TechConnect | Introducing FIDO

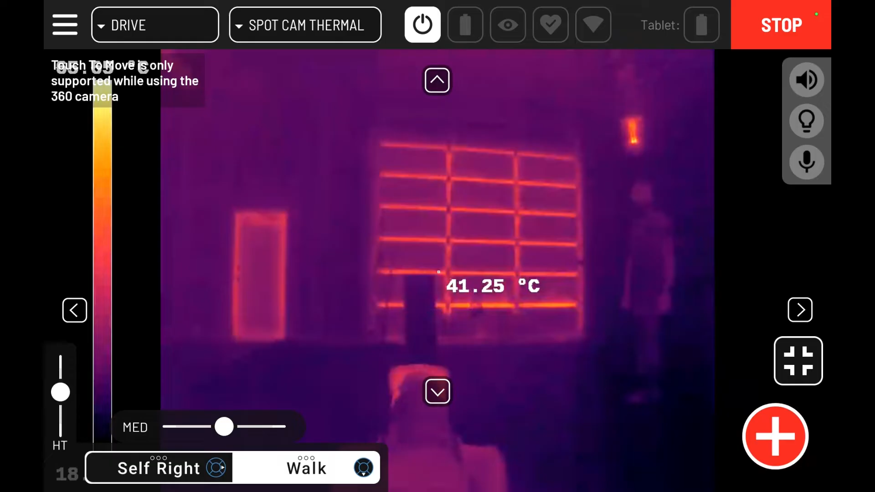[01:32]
On screen: spot 41.25°C
as well as an integrated 30 times optical zoom full HD camera and a 640 by 512 resolution thermal infrared sensor.
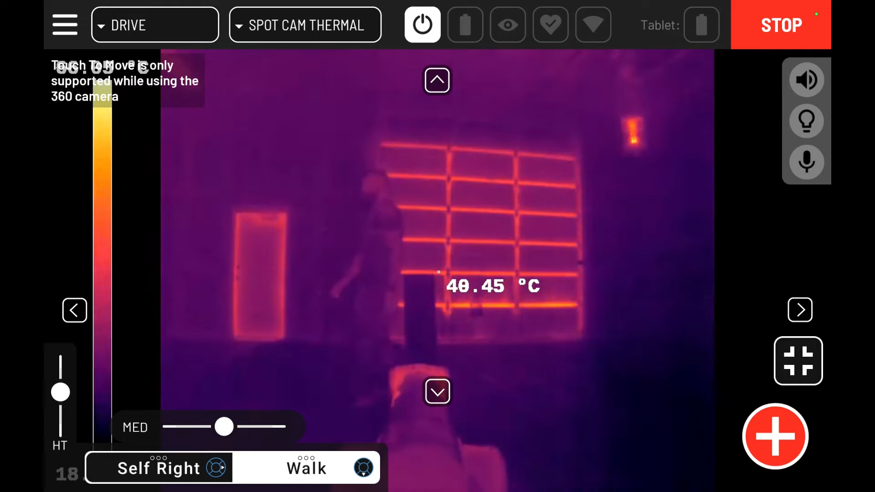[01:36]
On screen: spot 40.45°C
This gives the operator the ability to gain maximum situational awareness in any scenario.